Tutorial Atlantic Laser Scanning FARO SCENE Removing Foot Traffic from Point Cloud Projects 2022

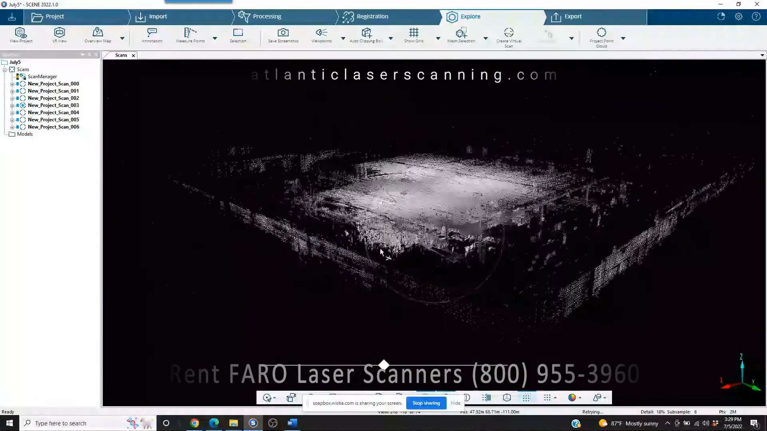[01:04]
So in order to do this type of cleanup work on an interior scan,
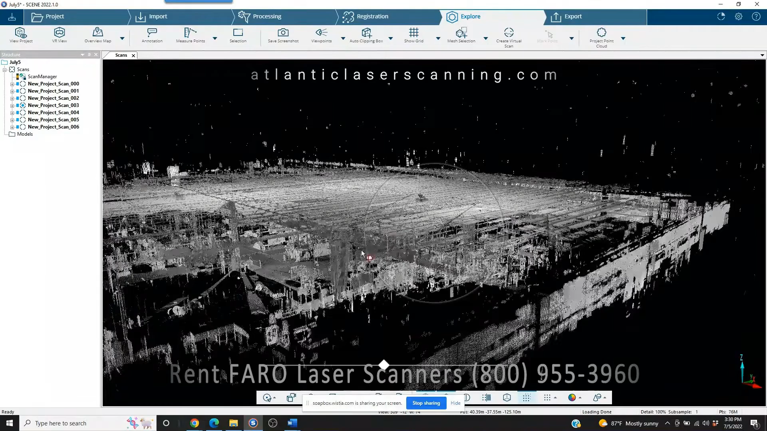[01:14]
really not going to be able to work in this type of screen at all.
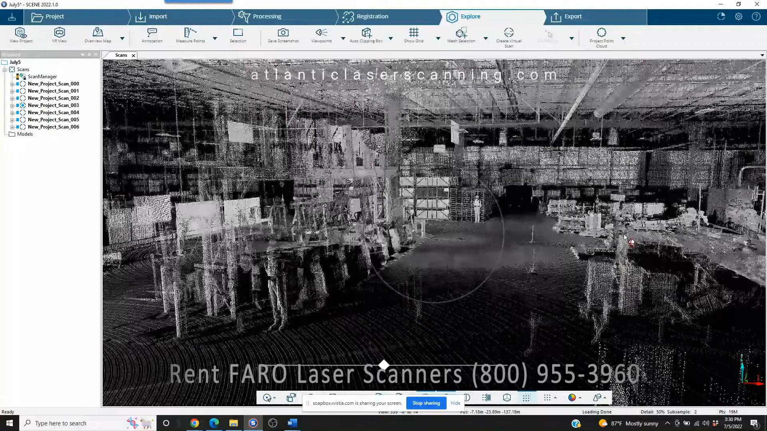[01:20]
You're not going to be able to, without really damaging your project, work in the full 3D screen. What will happen if, let's just say that we section off something really simple here.
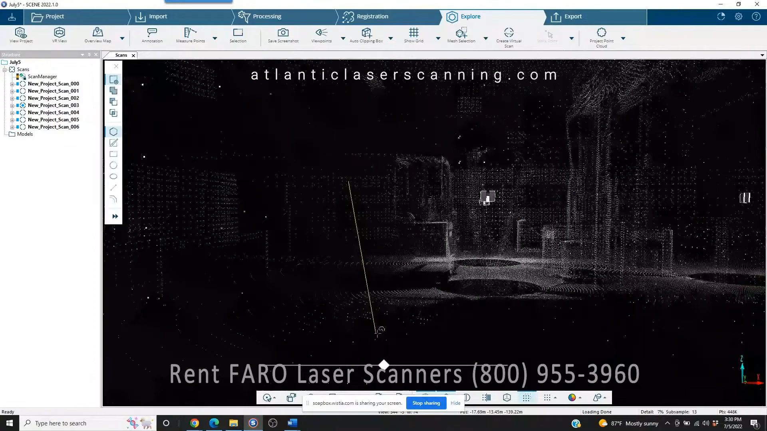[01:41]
And if we click on this and delete it, what's going to happen is we're going to blow
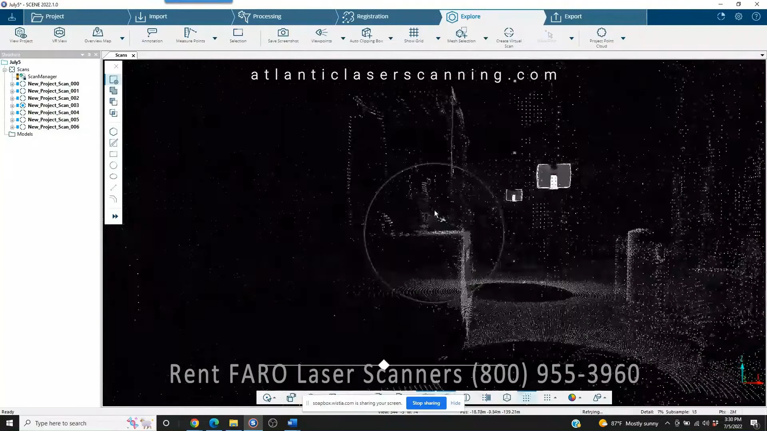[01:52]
not only this, we're not going to just remove this forklift. We're going to completely blow out everything that's behind that forklift all the way back through the warehouse, out the back.
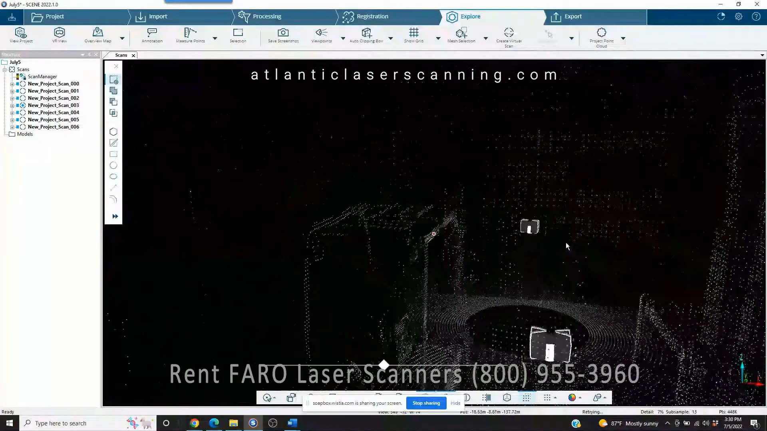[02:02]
So you're going to just have a giant hole in data.
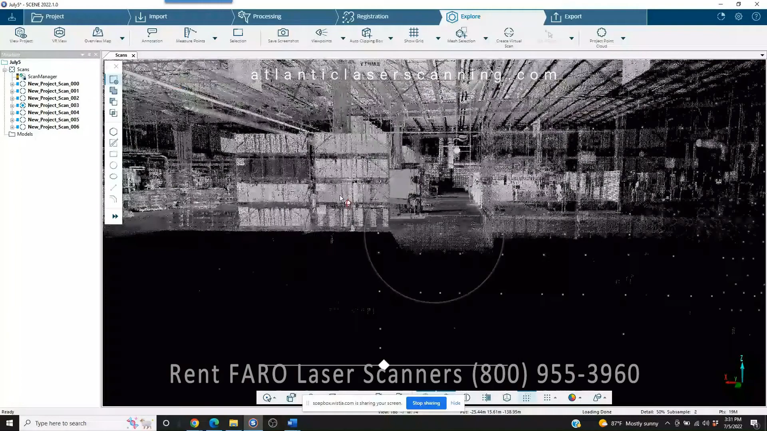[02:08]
That's a type of technique that you would use if you are looking at a project that's
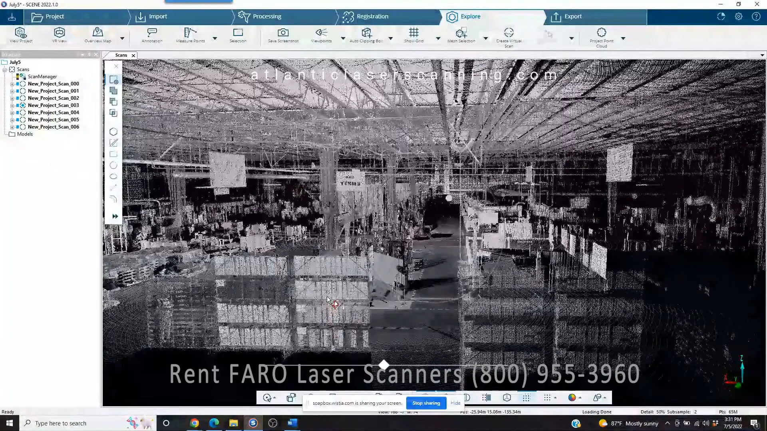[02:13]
maybe a road that you are doing some accident recon on or some DOT work.
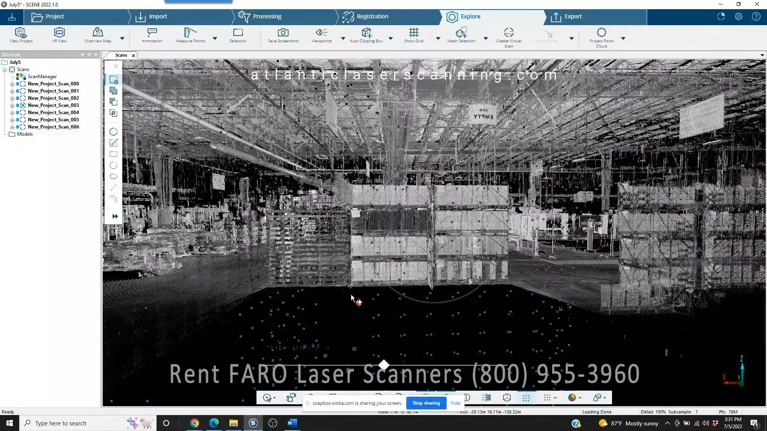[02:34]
But obviously when you've got an interior scan, that's just not a possibility.
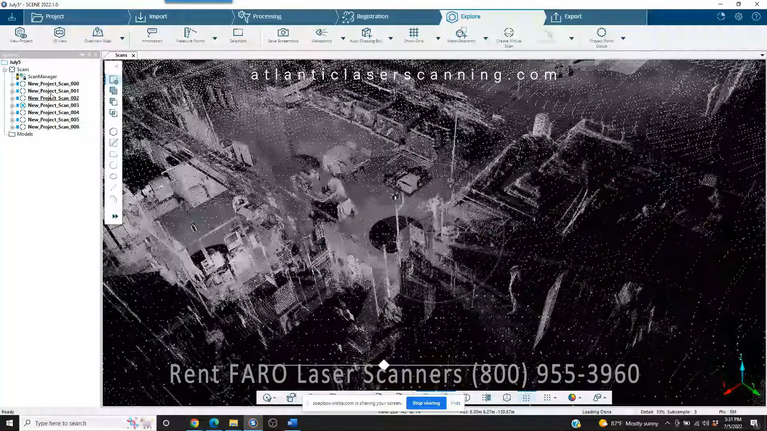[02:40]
So what we'll do is we'll just come over to the tree on the left. We'll double click on our first scan.
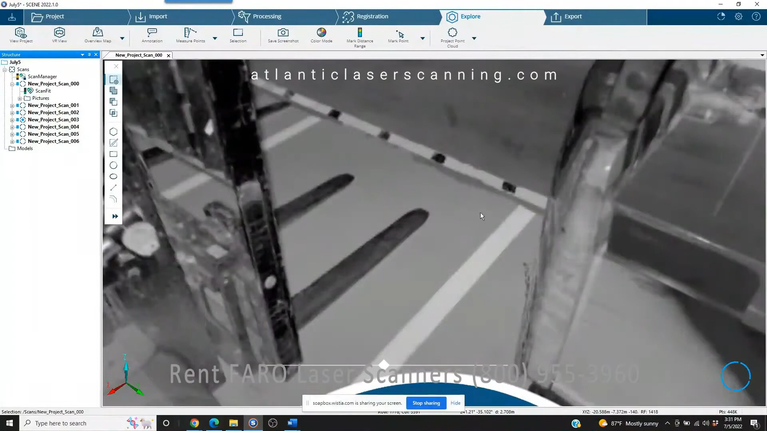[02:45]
And this is a quick view.
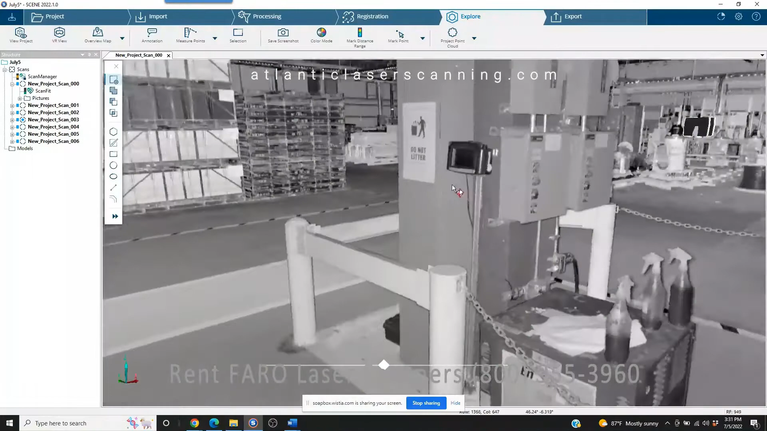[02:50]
For those of you that haven't worked with a ferro scanner before, this is all laser points.
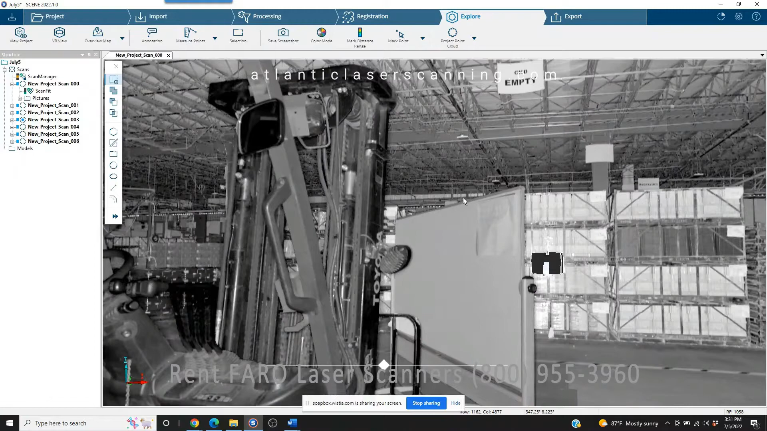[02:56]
There's been no photographs, color added to it.
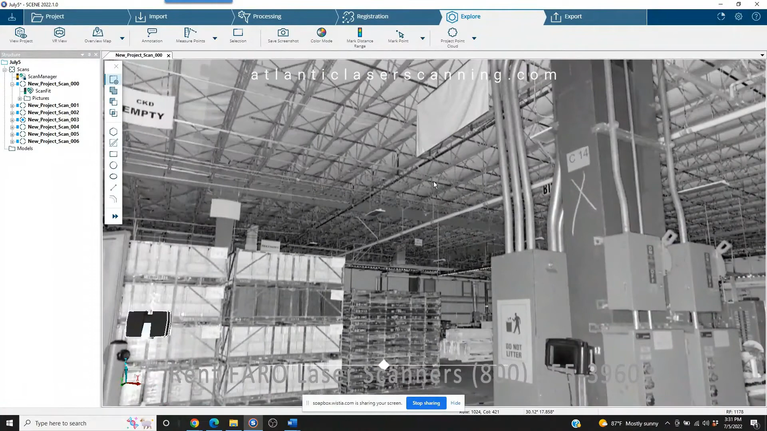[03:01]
So if this entire building was pitch dark, and you did it, the scan project, you know, it would look exactly like this.
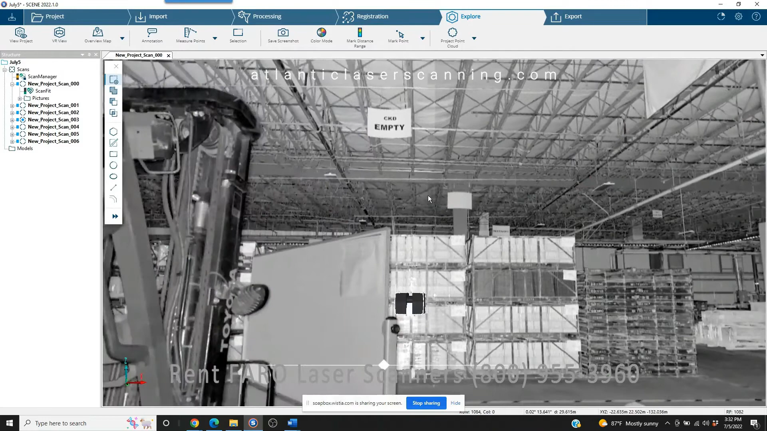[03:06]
So this is the ideal way
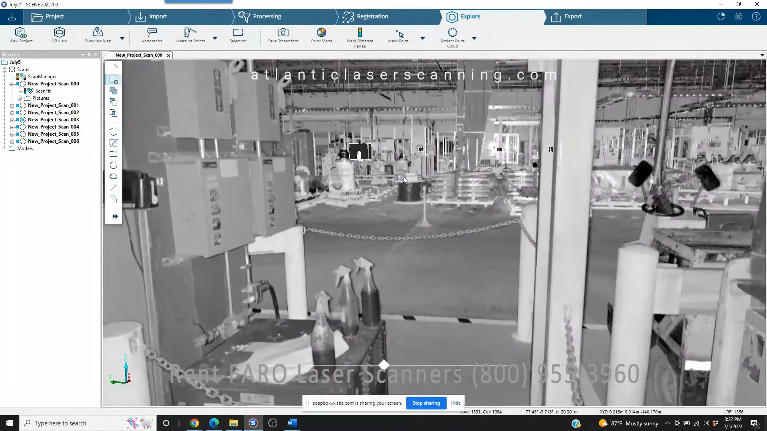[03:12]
to look at the scan projects in 2D bubble view, because you don't have to worry about too much light or not enough light.
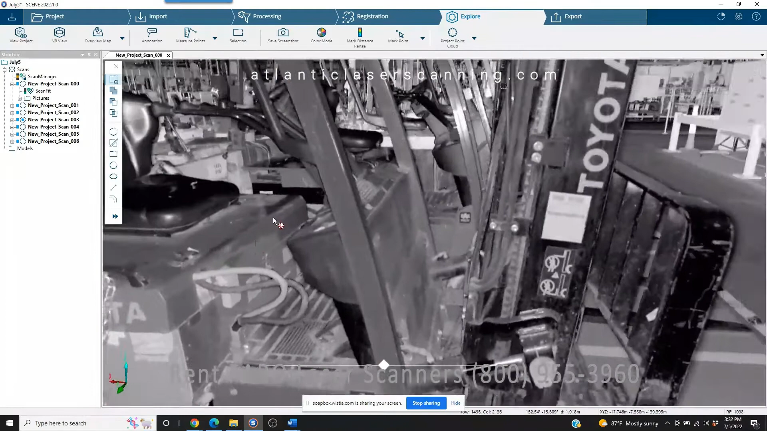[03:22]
You've got no issues with shading in areas like this that you might if there was light that was in,
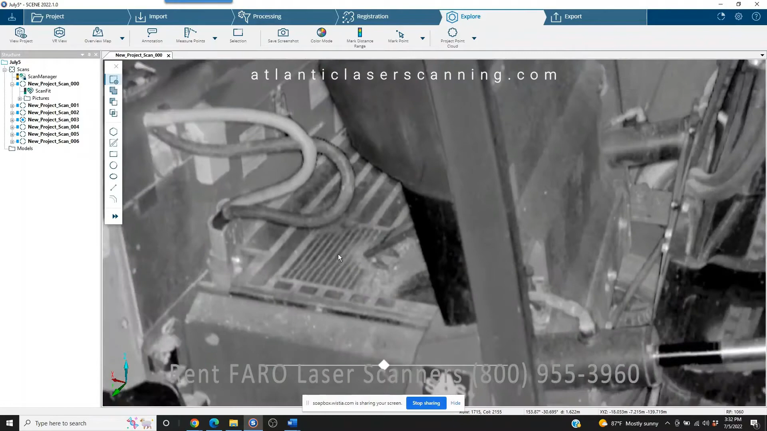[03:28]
you know, color added, the photographs were added,
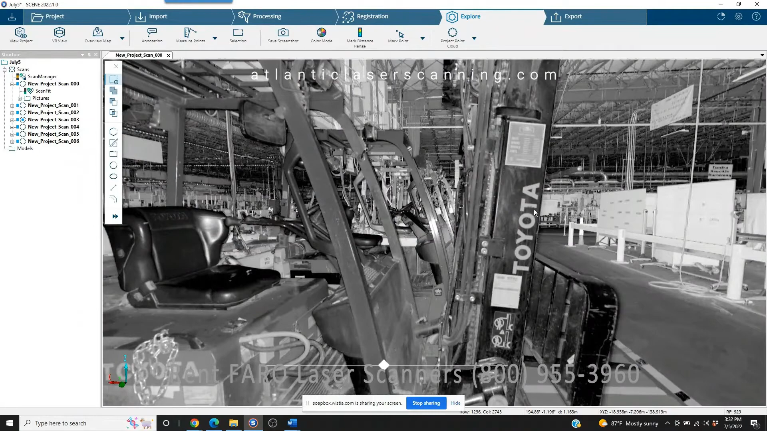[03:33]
you would have oversaturation of light and shaded areas.
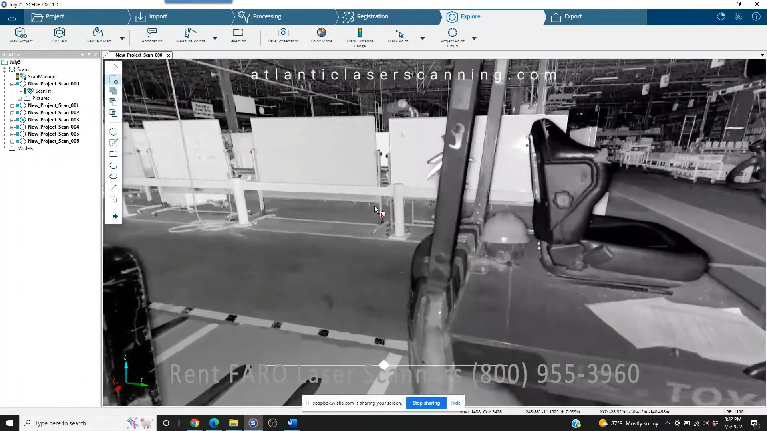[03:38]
So basically, we can just look around and see what this project looks like.
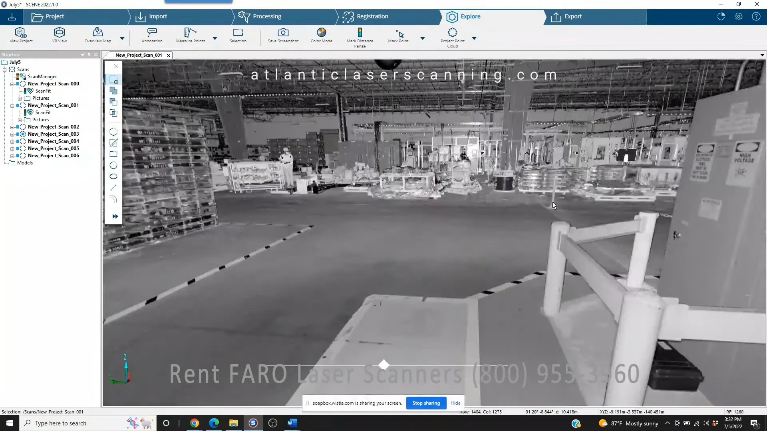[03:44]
Let's go ahead and grab a scan here that's got some traffic in it. Now, as you can see right here, it's hardly visible, but that's just from this angle.
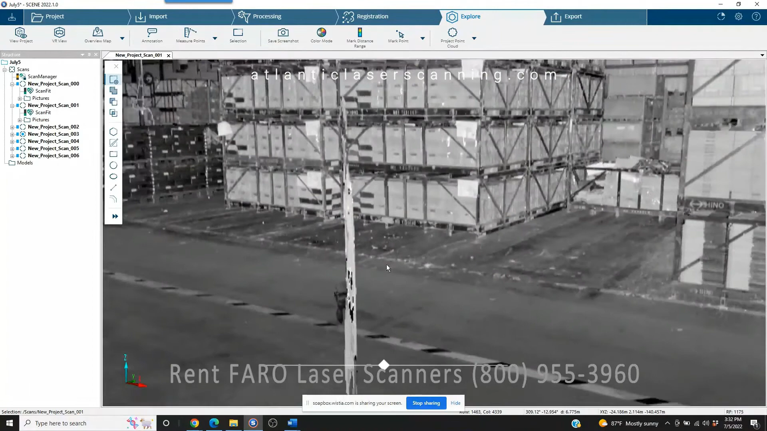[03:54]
So if we were to go ahead and just grab this here,
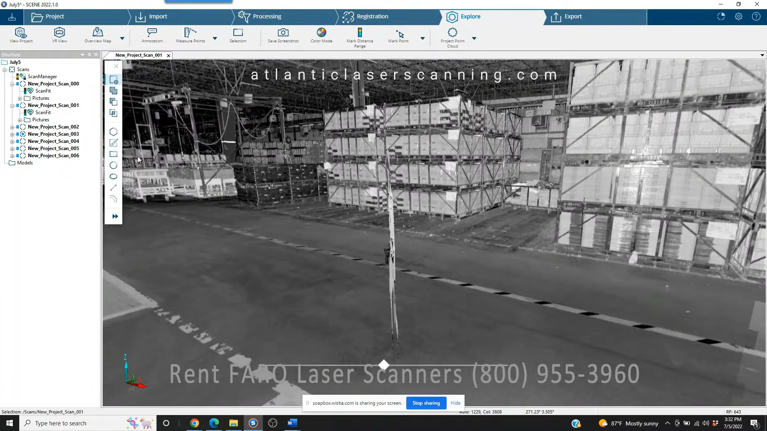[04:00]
right click and then view that in 3D.
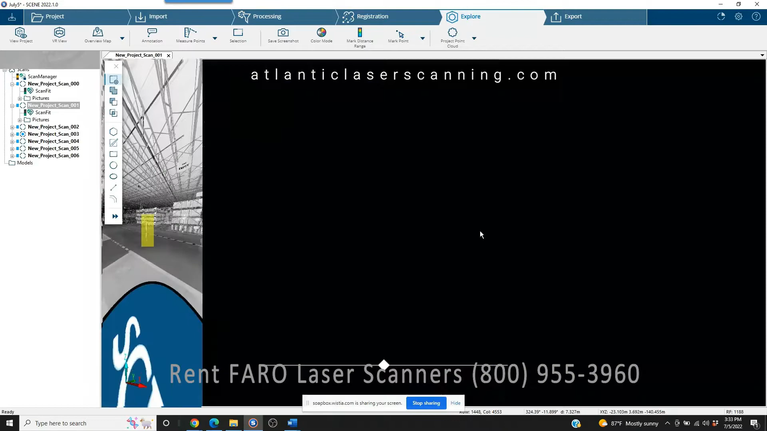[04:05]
Now we're going to take just that section out of a 2D view.
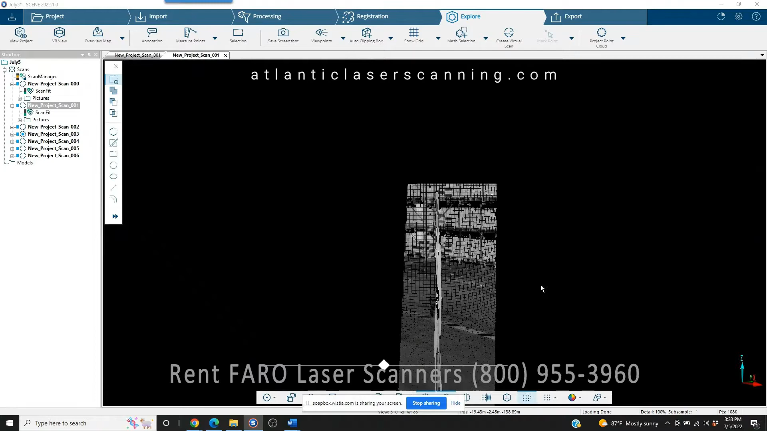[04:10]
And then we're going to look at it in 3D.
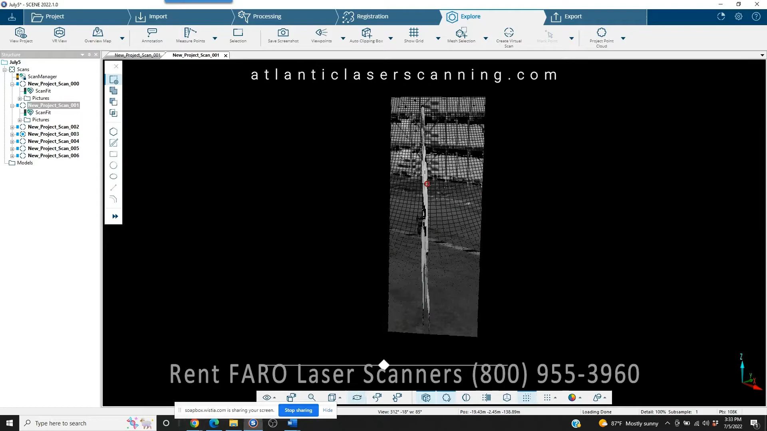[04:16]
Now, if we want to see just how much data is on there, we drop us a center point and just turn it.
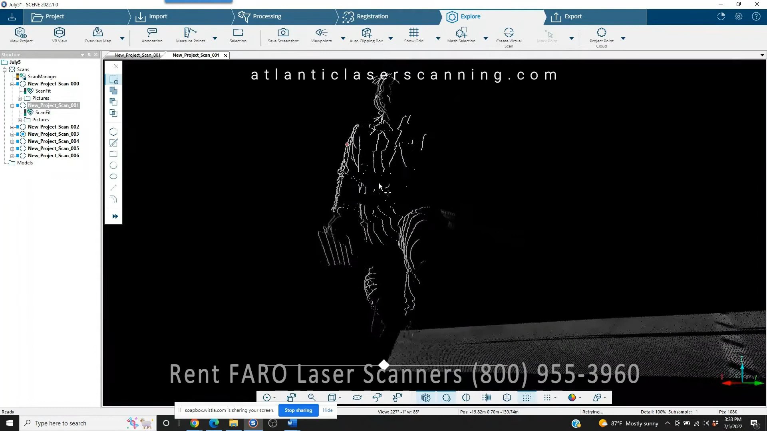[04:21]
So we've got a lot more point cloud data in that little, I guess you would call it a squiggle than what you really even knew. And what's going to happen if you look at the scan data in 3D, say we were to, you know, clip box just all except for a small area, and it might include this, there's more here to interfere with what we're supposed to be measuring or, you know, documenting, modeling.